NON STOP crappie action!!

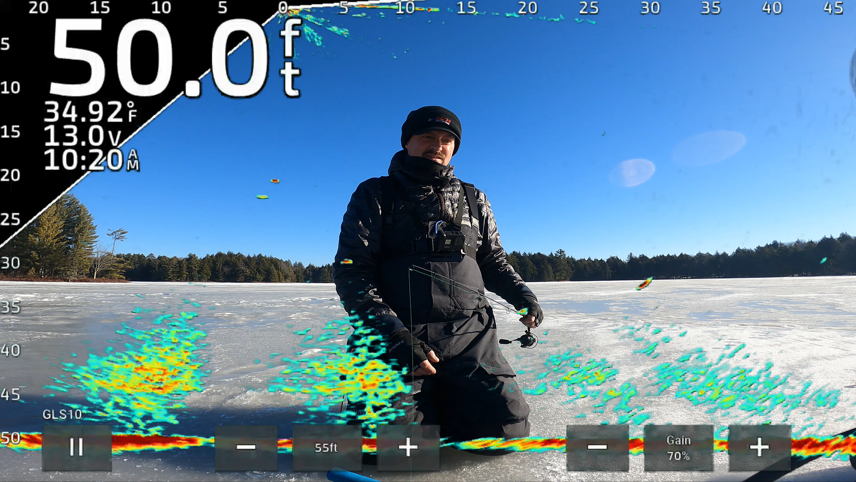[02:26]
On screen: depth 50.0 ft, water 34.92°F
Active feeder nonetheless. Yep. Hello. Yeah. Sweet. They still down about?
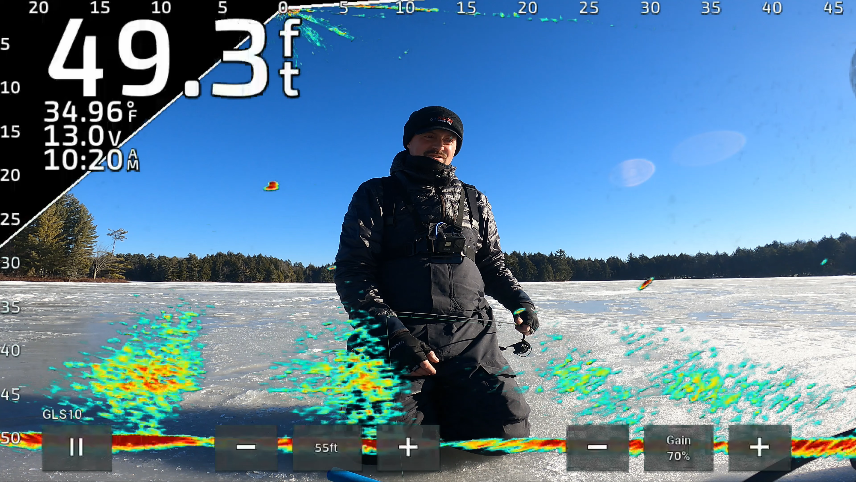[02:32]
On screen: depth 49.3 ft, water 34.96°F
Yeah. 20, 25. There's a ton of fish to my left. Got him. Just smoked it. Come in, just greased it.
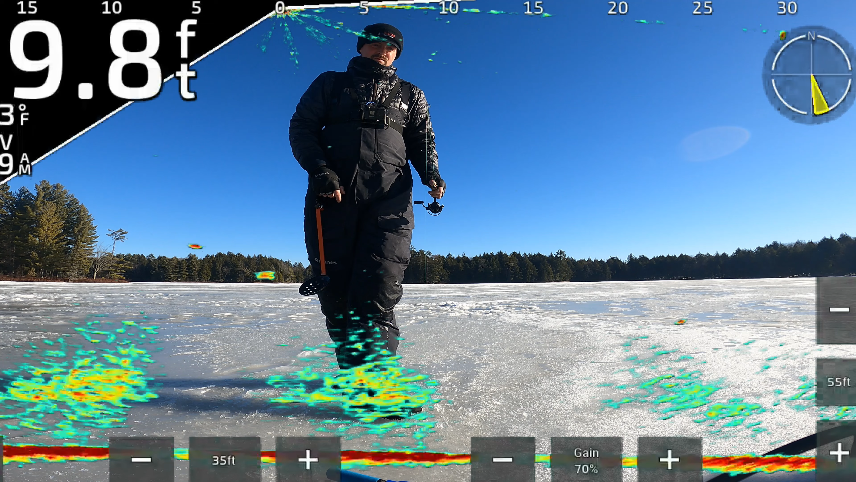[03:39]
On screen: depth 9.8 ft
I may never catch another. No. The one that I've caught before, because he doesn't. He just cruised right underneath my bait and he won't hit it. Oh, here. Now he's changed his mind.
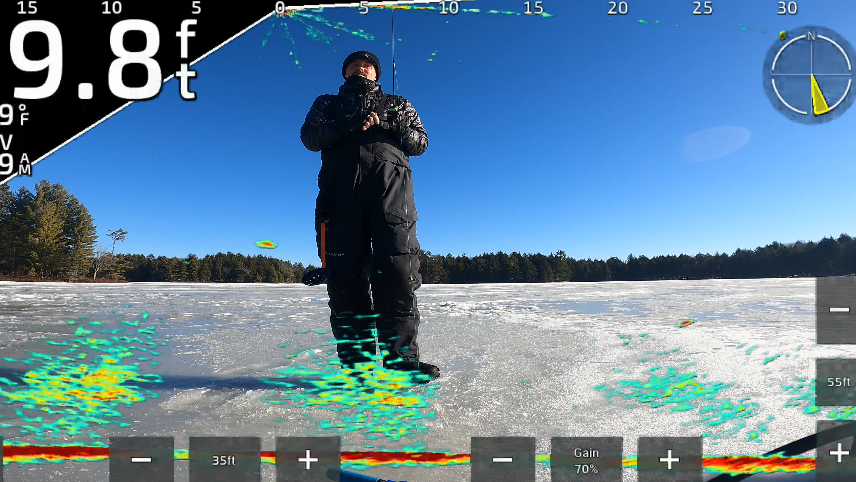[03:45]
On screen: depth 9.8 ft
Come on, what the frick? Got him.
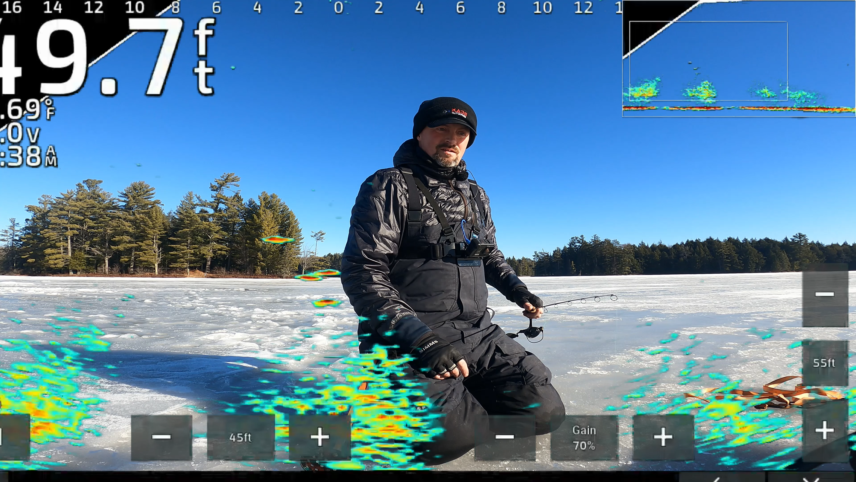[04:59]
Oh, he just freaking smoked me. Well, I don't want that mark. I want the big one. Oh, here he comes. Biggest tail wins. Got him. He come right through all three of them.